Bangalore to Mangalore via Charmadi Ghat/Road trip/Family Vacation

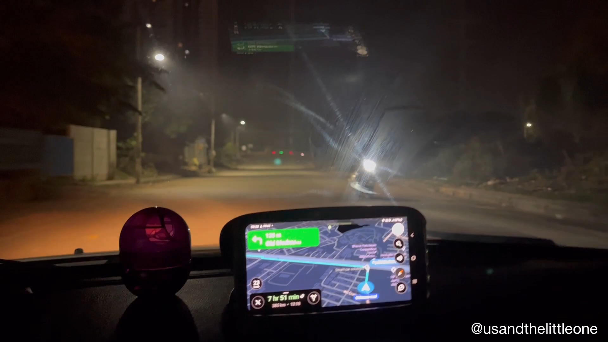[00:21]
इट्स 17 दिसंबर 2022, 5:30 AM और हम लोग अपने इस साल के
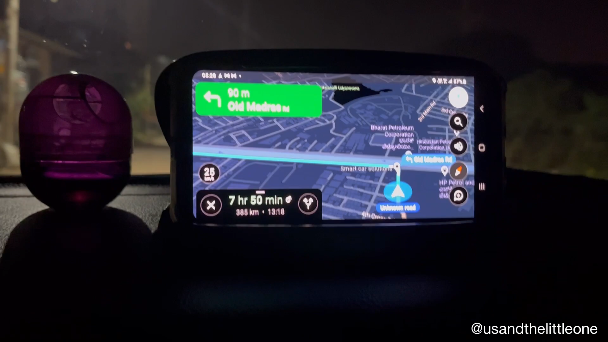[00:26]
लास्ट एंड सिक्स्थ ट्रिप एक टॉडलर और एक इन्फेंट के साथ के लिए निकल चुके हैं एंड वी आर हेडिंग टू मैंगलोर।
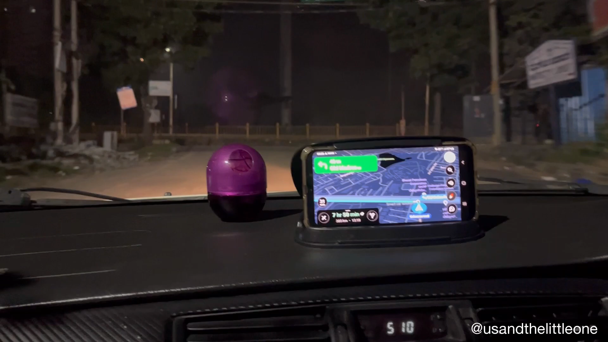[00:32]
सो बैंगलोर टू मैंगलोर अराउंड 360 किलोमीटर है, जो 8 to 9 hours में हम लोग कवर करने का प्लान कर रहे हैं।